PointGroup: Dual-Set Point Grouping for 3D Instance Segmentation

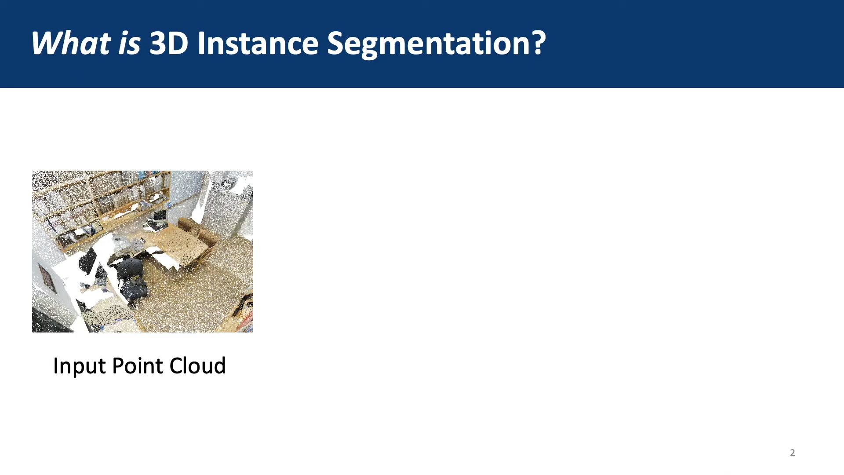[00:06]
3D instance imitation is a task to
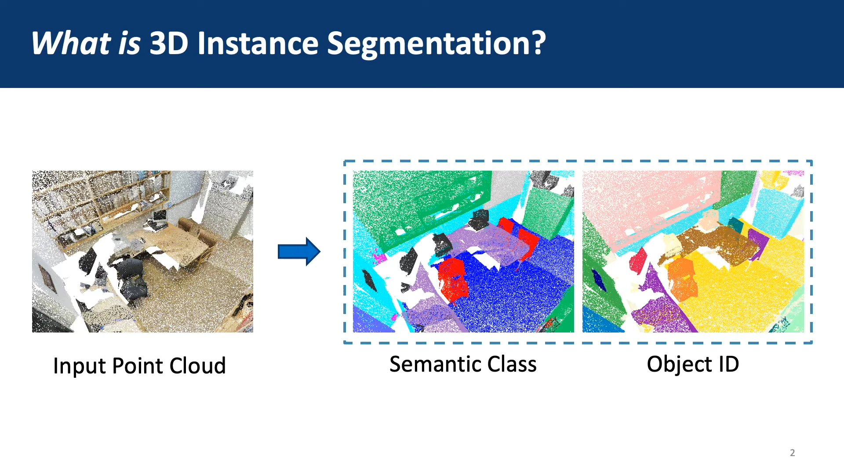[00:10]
assign an instance ID to each point of the input point cloud and specify the semantic label of each instance. Unlike 2D images, there is no view occlusion problem in 3D.
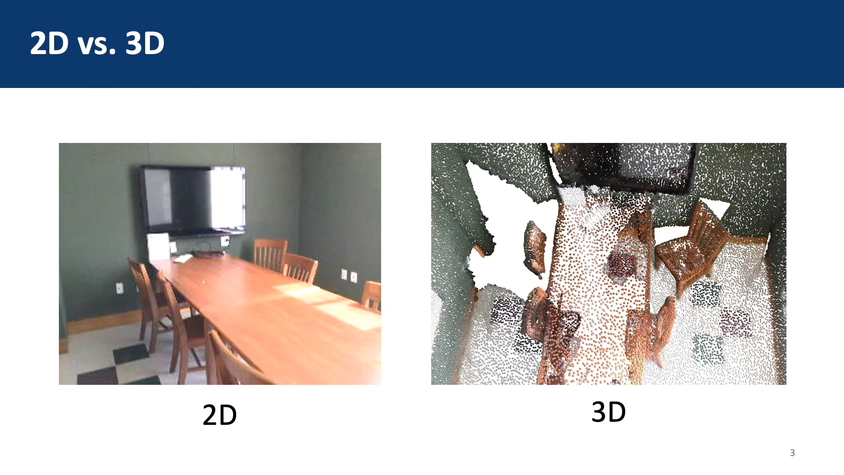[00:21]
3D objects are usually complete as a whole and separated by void space, so in our method we make use of these properties to separate 3D points into instances.
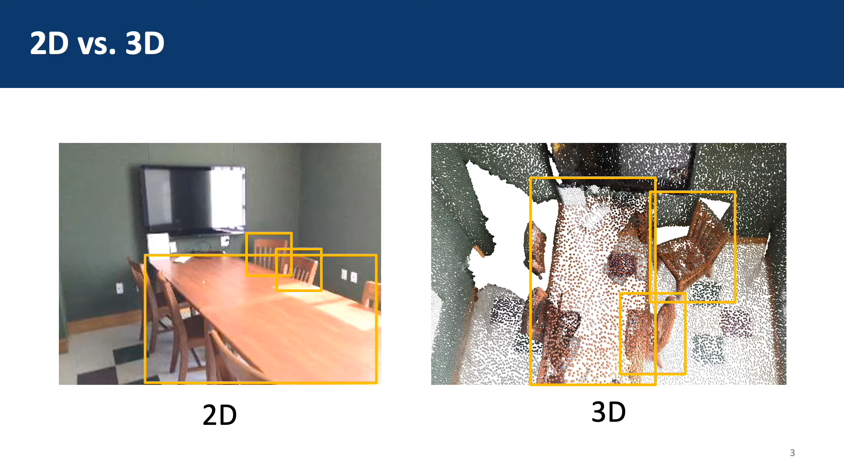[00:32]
We first use a backbone network to extract per-point features of the input point cloud.
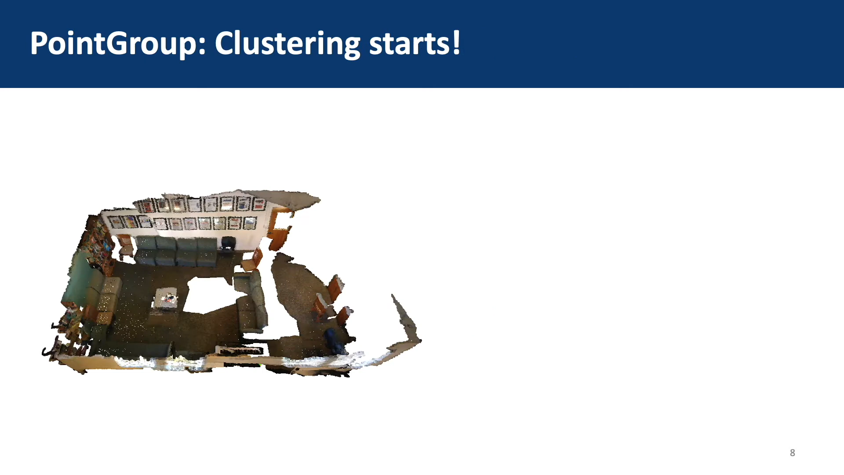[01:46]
After getting the semantic label, we could start to cluster. We use Brat's first search to group nearby points with the same semantic labels into one cluster.
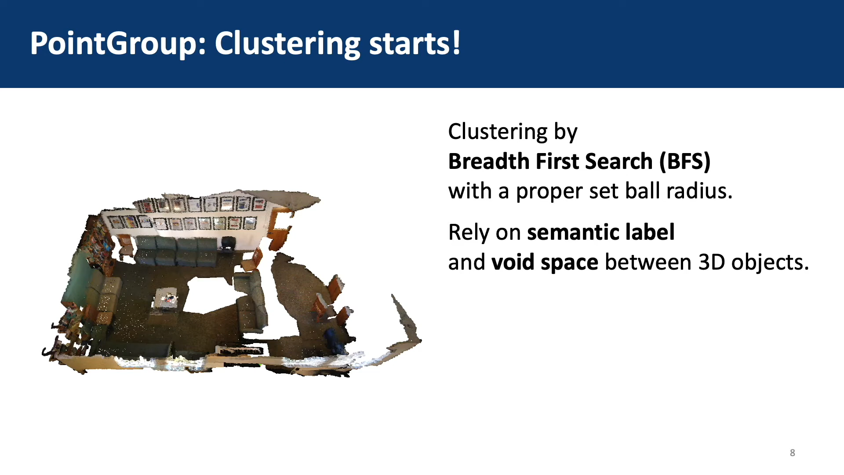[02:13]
So, it may fail when two intercategory objects lie near each other.
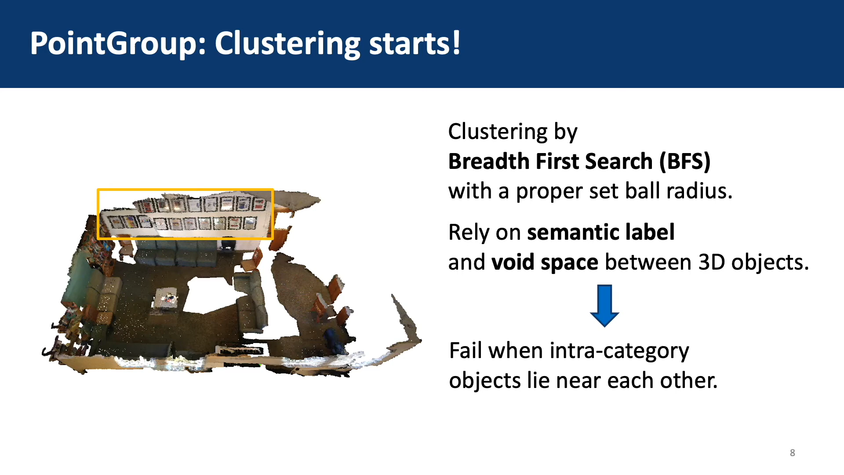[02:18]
For example, in this scene, when clustering based on the original coordinates P,
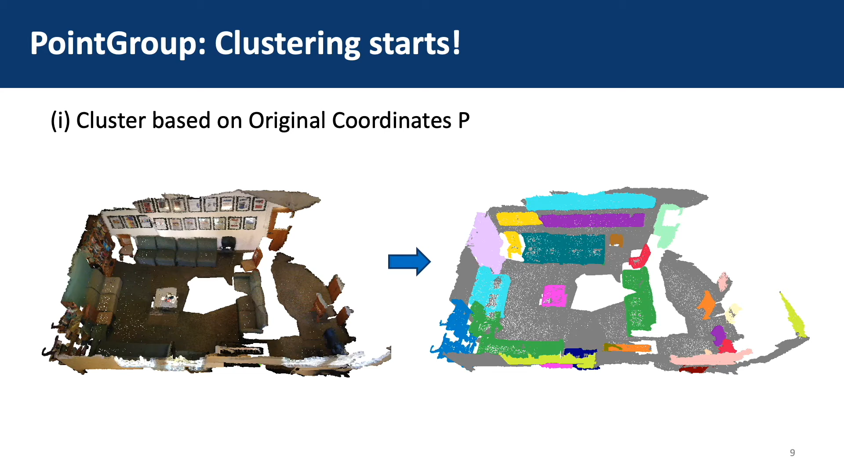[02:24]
some pictures hang on the wall are roundly grouped into a single cluster. However, remember that we have predicted an offset to instant center for each point. Thus, we could add the offsets to the original coordinates P to get the shifted coordinates Q. Nearby objects with the shifted coordinates will have larger void space between them.
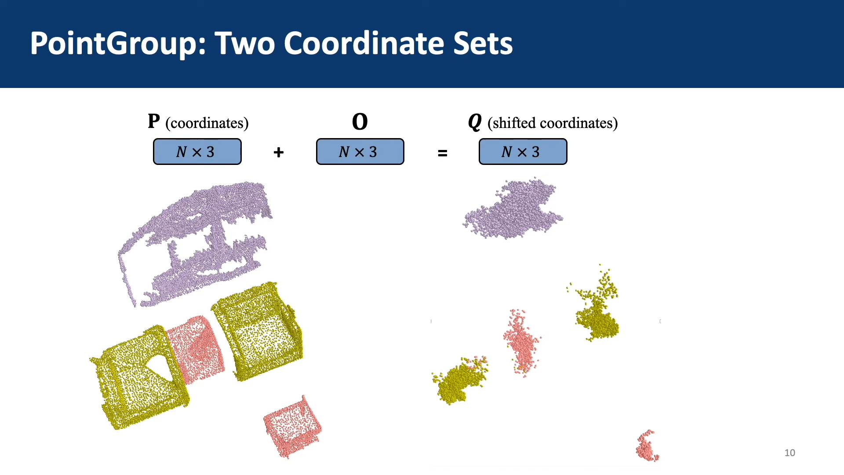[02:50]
And clustering based on the shifted coordinates Q could
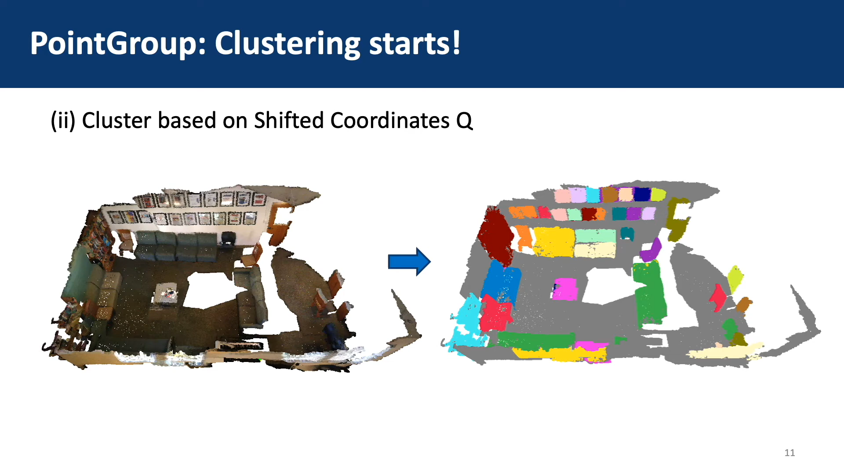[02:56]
to an extent resolve the problem happened on original coordinates.
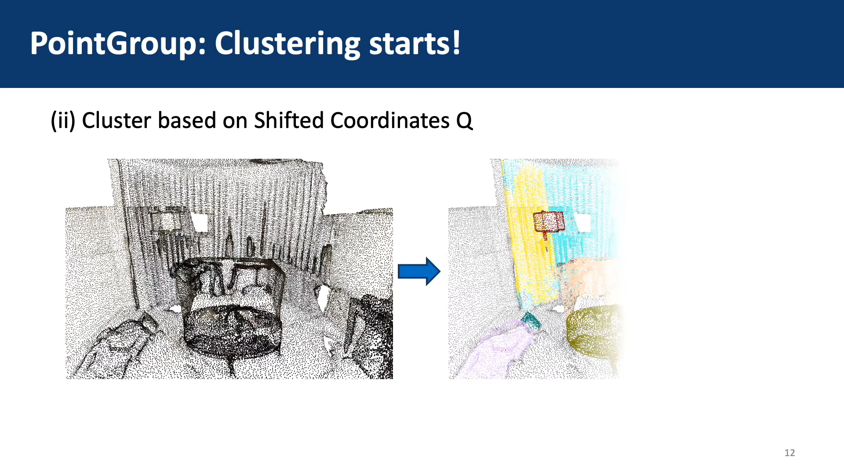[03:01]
However, clustering on Q also has its limitation. In this scene, the inaccuracy of offset prediction for the boundary points
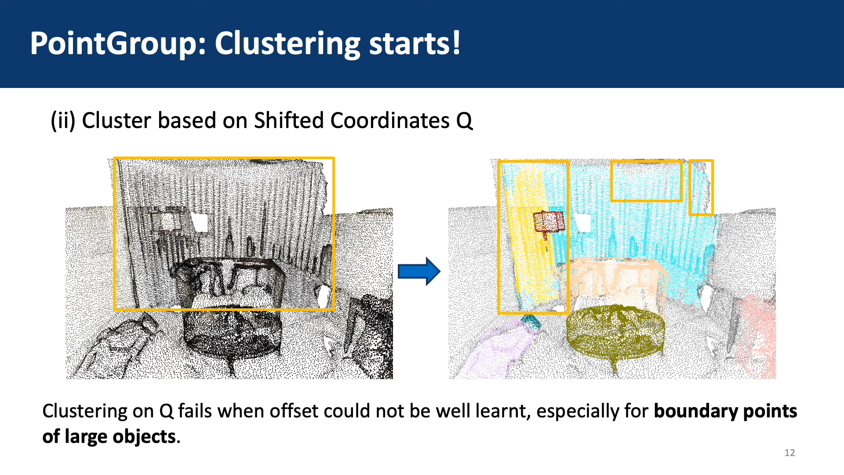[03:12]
of the large curtain causes the clustering errors.